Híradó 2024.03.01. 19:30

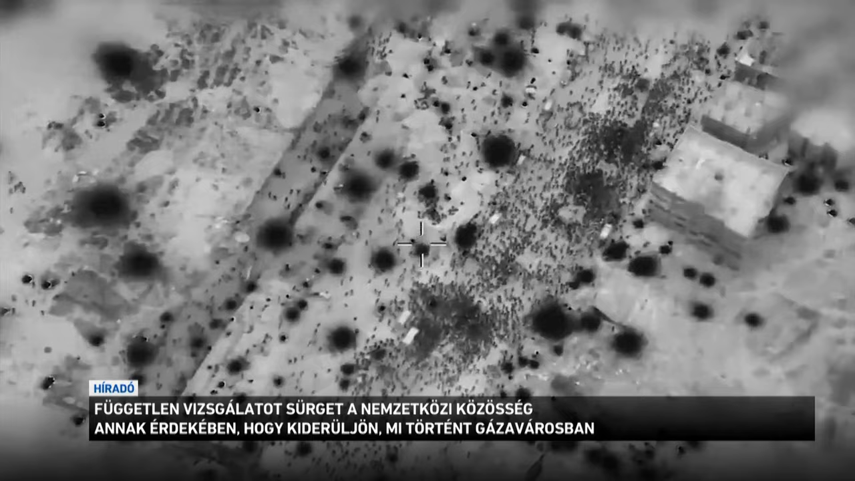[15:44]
Az izraeli hadsereg által közzétett műholdképpen látszik, ahogy rengetegen rohannyák meg a még mozgójárműveket.